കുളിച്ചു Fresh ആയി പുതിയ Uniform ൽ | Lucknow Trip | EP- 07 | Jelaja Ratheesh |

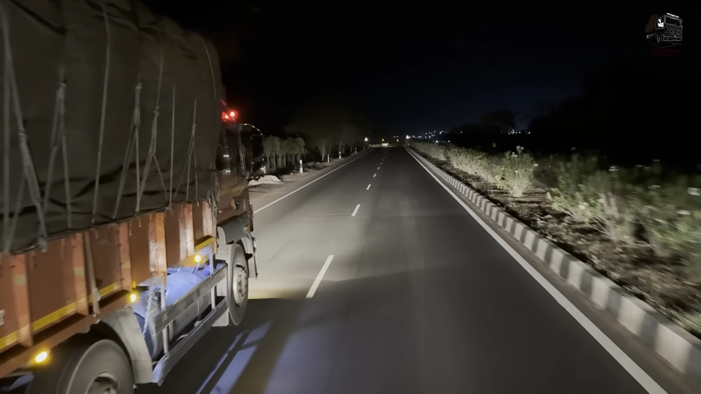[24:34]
അപ്പൊ ഇനിയിപ്പം കുറച്ച് ദൂരം ഓടിയാൽ നമ്മളെ തെലുങ്കാന തീരും കേട്ടോ.
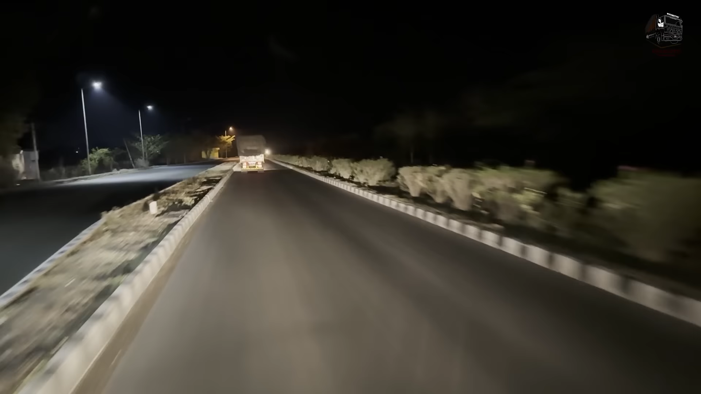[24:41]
തെലുങ്കാനയുടെ ബോർഡർ ചെക്ക് പോസ്റ്റ് ഒക്കെ കഴിഞ്ഞു, നമ്മളിനി താമസിക്കാതെ മഹാരാഷ്ട്രയിലേക്ക് കയറും.
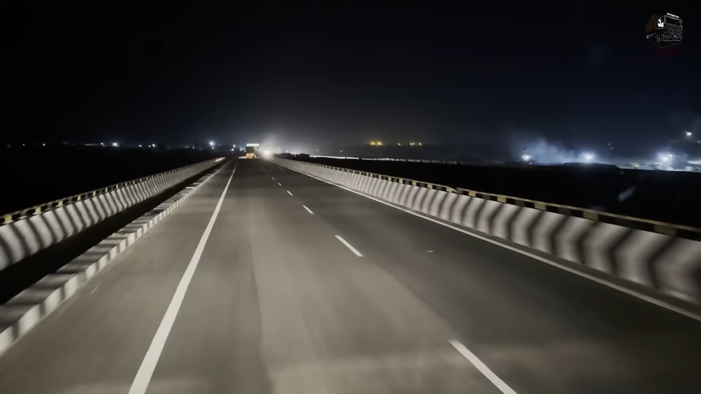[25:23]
അപ്പഴേ നമ്മള് തെലുങ്കാന തീർന്നു, മഹാരാഷ്ട്രയിലേക്കാണ് കയറുന്നത്. ഈ നദിയാണ് അതിർത്തി, നമ്മള് മഹാരാഷ്ട്രയിൽ കയറി കേട്ടോ.
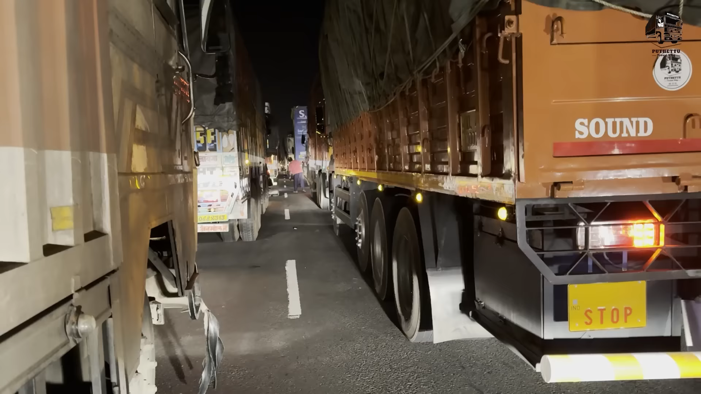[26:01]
ഹൈവേ ഫുള്ള് ബ്ലോക്ക് ആയിട്ട് വണ്ടി കിടക്കുക,
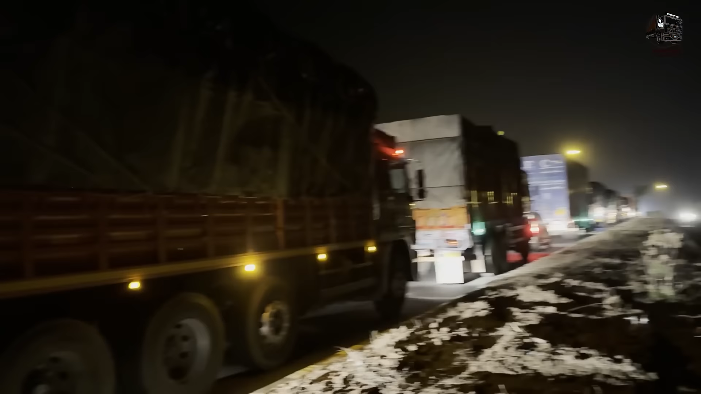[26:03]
2 ലൈനേ ഉള്ളു, 2 ലൈൻ ഫുള്ള് നിറഞ്ഞ കിടക്കുക റോഡ്.
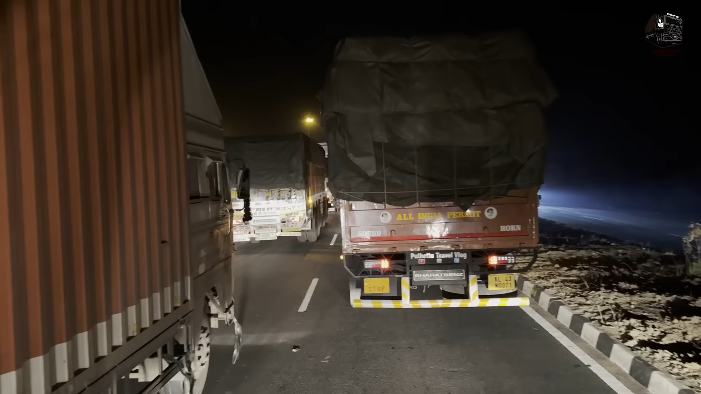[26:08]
ഇത്രയും ബ്ലോക്ക് എന്നാന്ന് അറിയത്തില്ല, അങ്ങ് വരെ കിടക്കുക വണ്ടി.
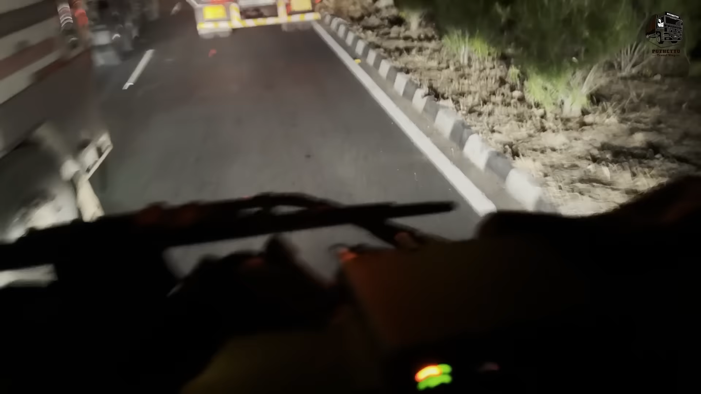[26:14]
ഇവിടെ 3-4 ലൈനായിട്ട് ഇങ്ങനെ നിക്കുക, അതിനാണ് അവിടെ വണ്ടി അങ്ങനെ ബ്ലോക്ക് ആയിരുന്നു, ഭയങ്കര തിരക്കാ.
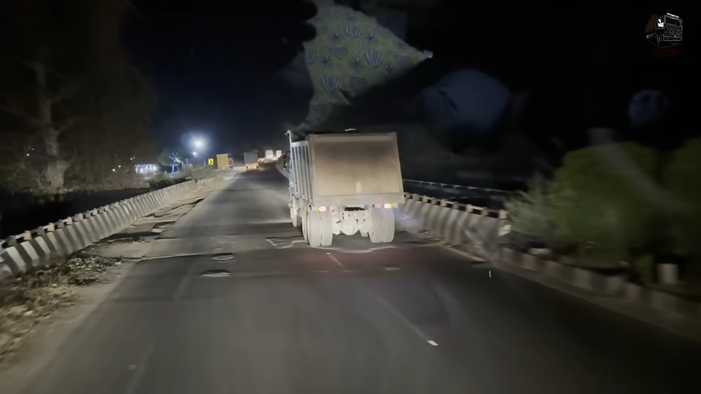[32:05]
നിർത്തുമായിരിക്കും. മൊത്തം സൈഡ് കൊടുത്തിട്ടും പുള്ളി കേറി പോന്നുമില്ല.